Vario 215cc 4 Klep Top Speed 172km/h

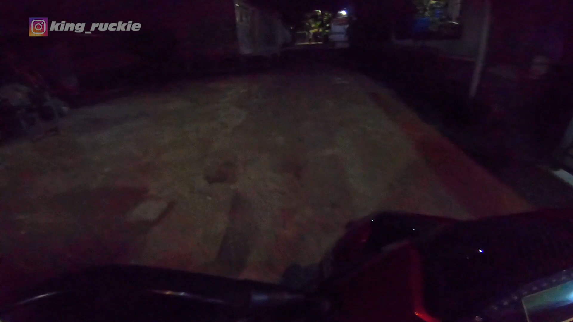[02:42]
Ini karena berisik banget. Jadi kita dorong dulu guys.
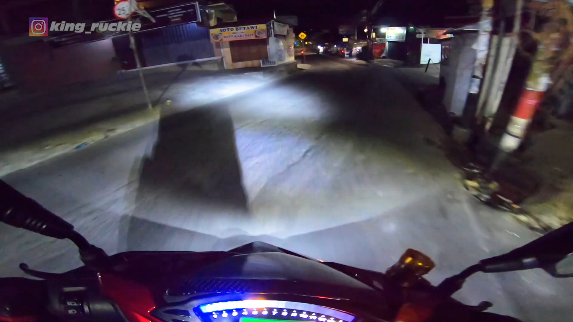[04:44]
Oke guys, kita gaskan. Kita ganti warna kuning aja ya guys. Oh iya becek, gue lupa. Putar balik kan. Lewat kanan. Awas, gue dulu. Ya, ada mobil itu. Aduh.
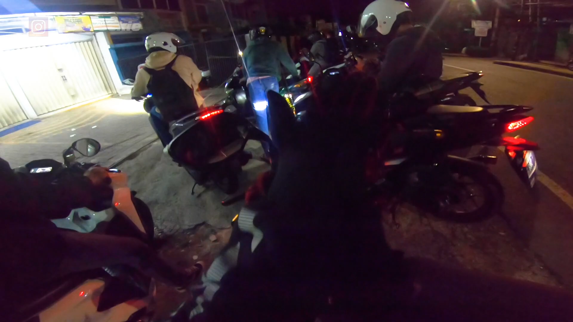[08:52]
Buset, udah kayak touring aja perjalanan. Orang deket banget sih ini. Oke guys, kita lanjutkan lagi nih ke arah Antasari bersama anak-anak Mas Fit nih. Ada Mamang Yoga.
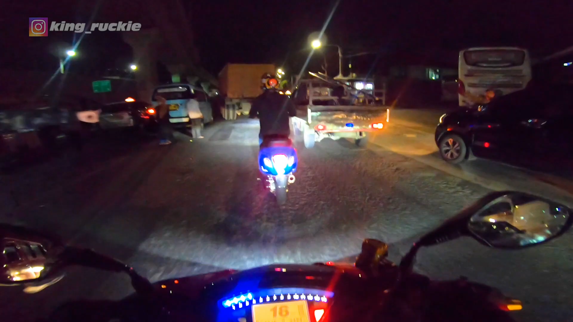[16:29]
Kenapa gue pede? Wah ini kenapa nih? Oh mati dia di tengah-tengah lagi.